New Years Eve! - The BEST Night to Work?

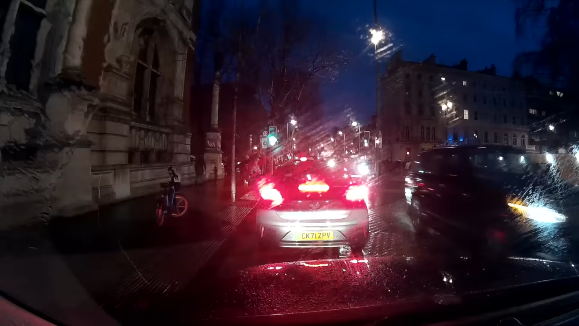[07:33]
So it's not a very far run, but it's a little bit complicated in how you start running it.
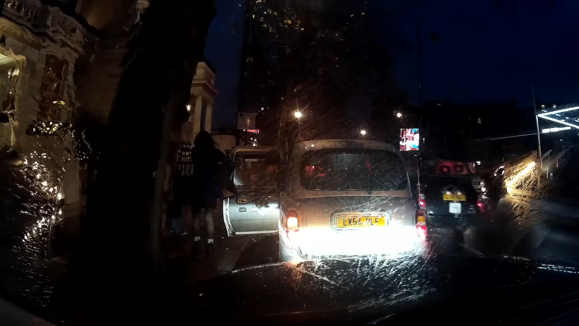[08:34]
But as you can see here, we both pull up at the same time, so nothing is lost on those two different routes.
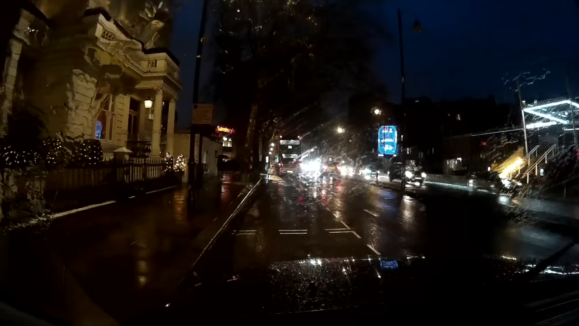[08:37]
Once we've dropped off, you have this kind of annoying conundrum, whereby which cab dropped off first? Because you're now going down the road at the same rate as each other. You're both available for hire.
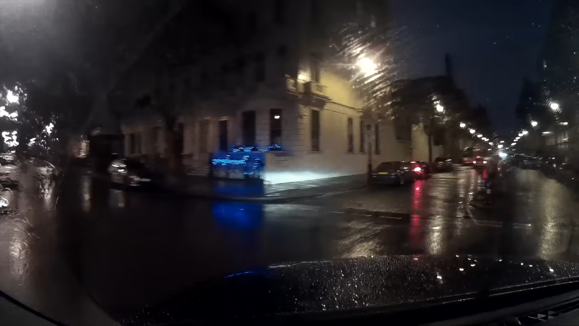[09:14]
So I'm going to go try that area again.
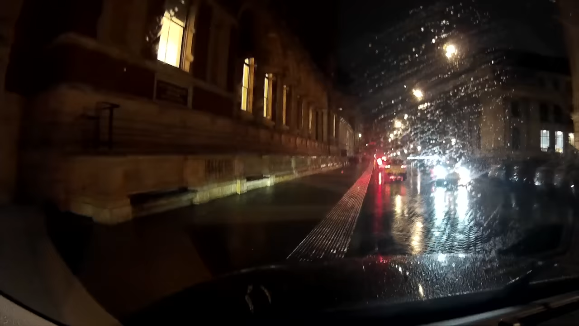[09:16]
And yes, very neatly, I pick up an American couple. The gentleman does try and get in the door via the live side, but whenever customers do this, I always keep the doors locked.
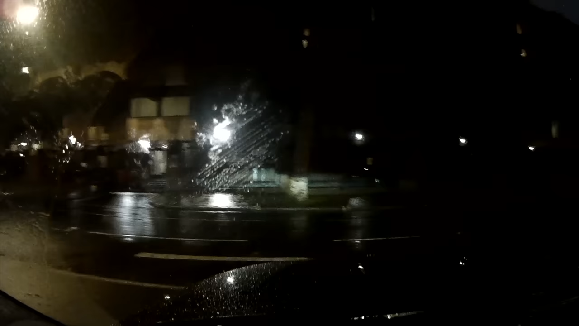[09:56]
And once I'm out onto Knightsbridge, I get the bus lane right by the barracks,
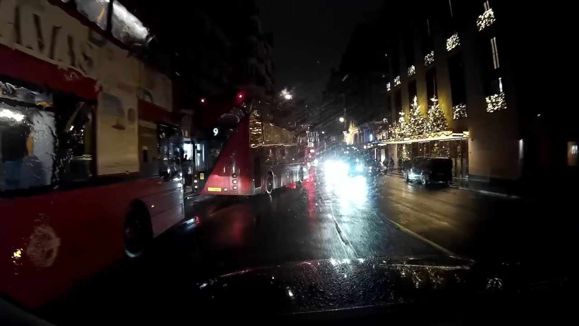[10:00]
and you can just see how clear this is in comparison. It transpires that they're from New York, and it's their first time in London. There's a bit of traffic on Piccadilly as we come out of the tunnel, and this is very likely to be from the palace roads that have closed.
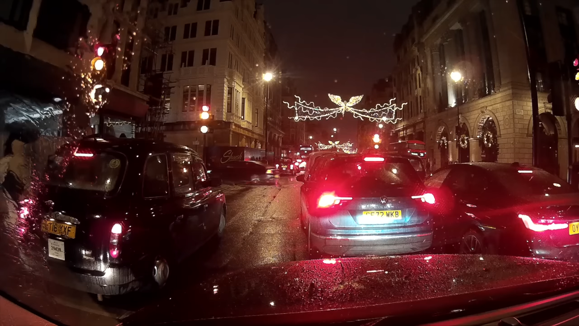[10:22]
or, you know, through those routes, will be forced naturally onto Piccadilly.
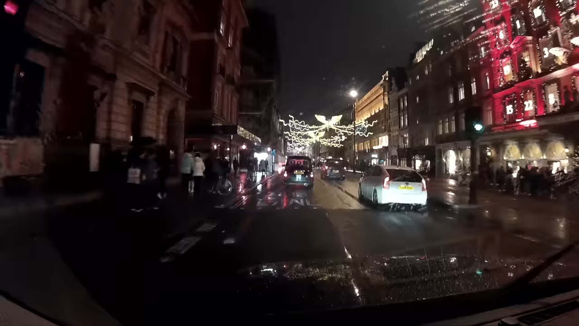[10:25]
Now, there's two parts of Air Street. You have the bit that's north of Regent Street, and there's a part that's south of it, that sits between Piccadilly and Regent Street.
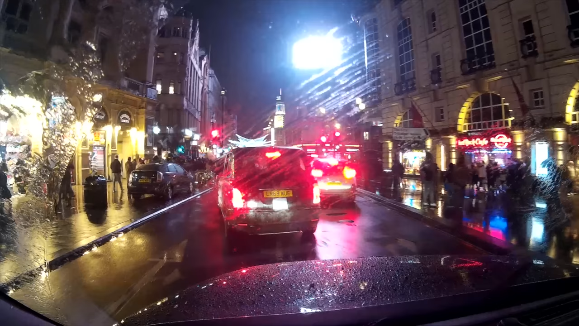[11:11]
So I get heading in that direction, through Piccadilly Circus,
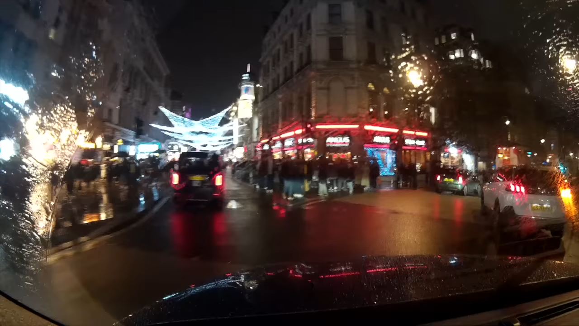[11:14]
down onto the Haymarket, and I'm going to get a left into Orange Street.
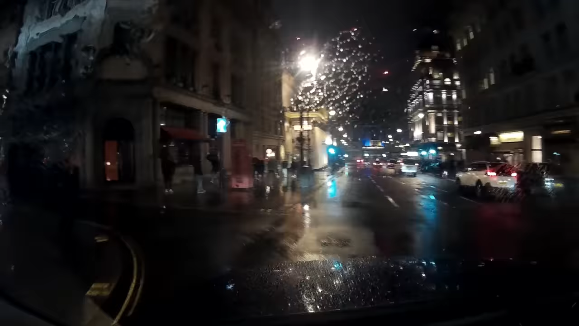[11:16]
I know that Trafalgar Square is going to be busy because the Palace Roads are shut, Whitehall was shut, as well as Northumberland Avenue.
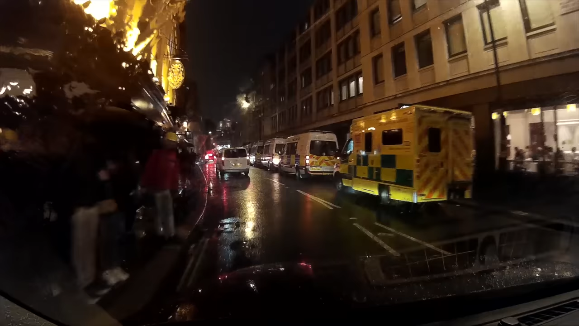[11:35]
go past the police station, left Chandos Place, right Bedford Street, and get a left into the Strand.
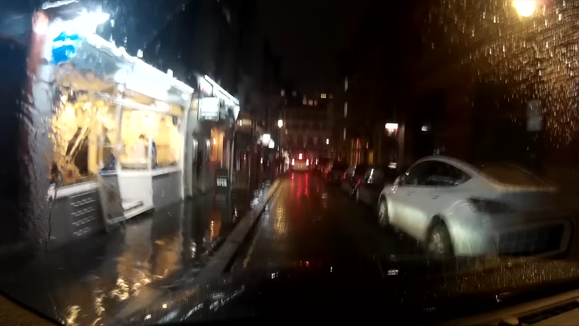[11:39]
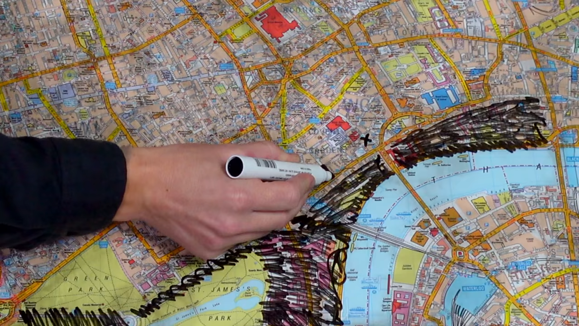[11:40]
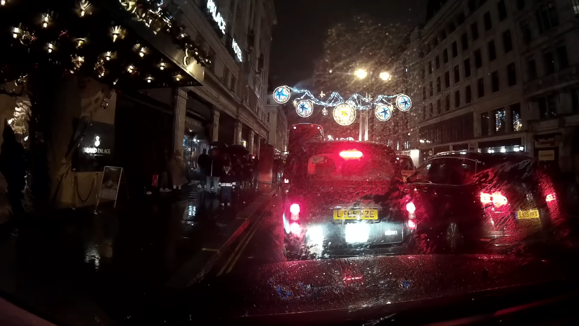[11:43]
As their restaurant is on Wellington Street, I'd have to go right into the Aldwych, up Jewelry Lane, and back on myself, because of the Coghont Garden remodeling. So as we get relatively close, the Strand builds up in traffic, and I let them know that it's not too far from here.
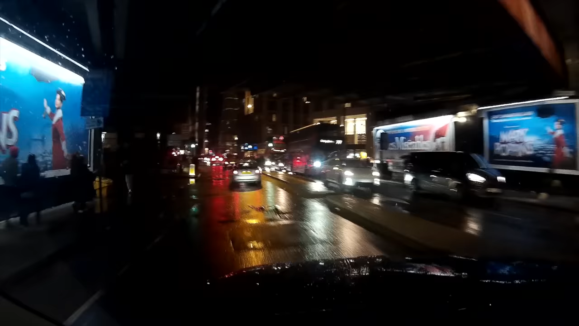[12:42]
go along York Road, and set them as close as possible to Chichely Street.
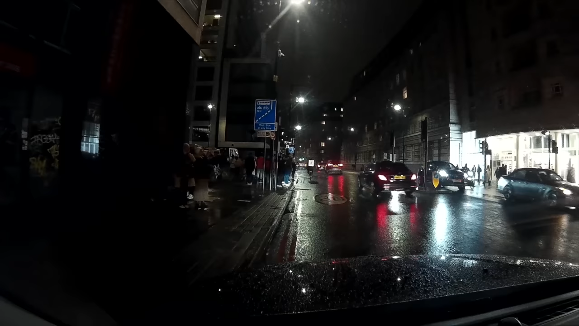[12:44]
I head down York Road, and as the traffic builds up,
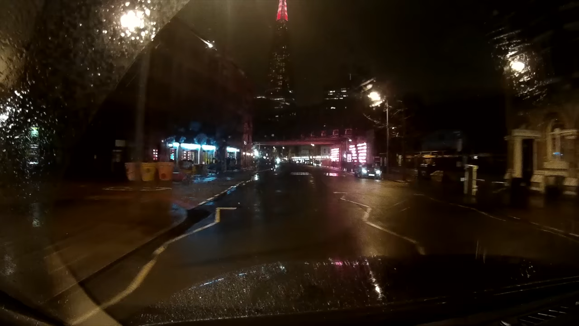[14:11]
I don't want to be going back in that Waterloo direction. So I progress along and go over to the next best alternative, which is London Bridge.